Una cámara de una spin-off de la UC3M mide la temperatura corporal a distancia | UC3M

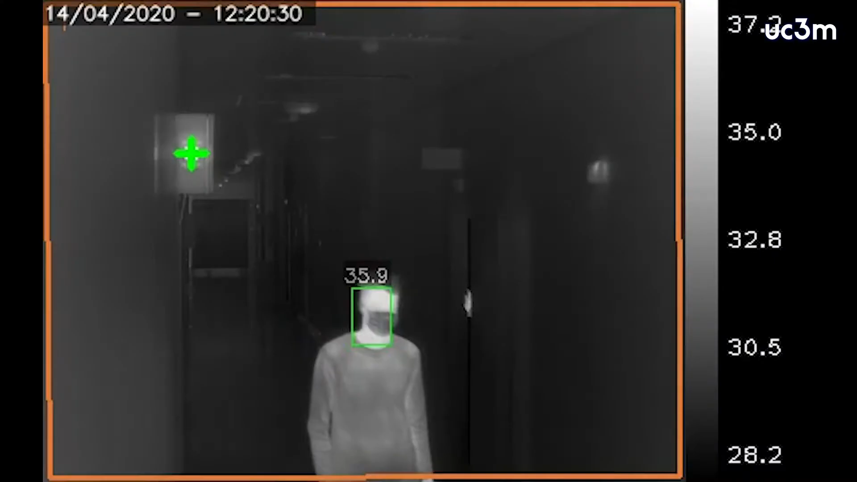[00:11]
Es un sistema para el cribado eficiente de personas con síntomas de infección, sobre todo la fiebre.
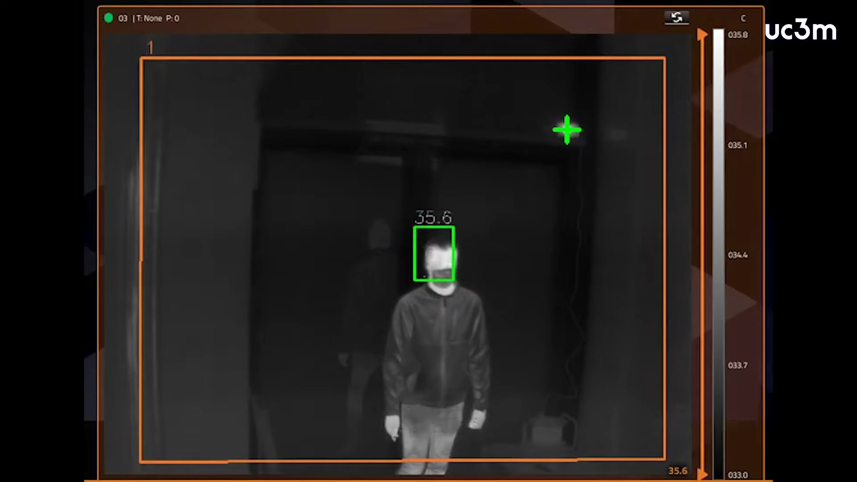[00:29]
On screen: scale top 35.8°C, scale bottom 33.0°C
La determinación de la temperatura debe hacerse a través de la medida de la temperatura en la zona del lagrimal del ojo.
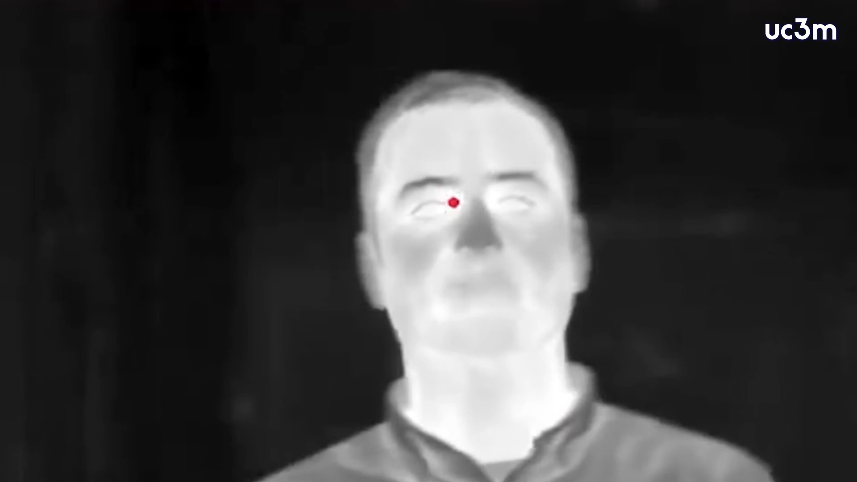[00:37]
Digamos que es el punto de la cara más representativo de la temperatura corporal.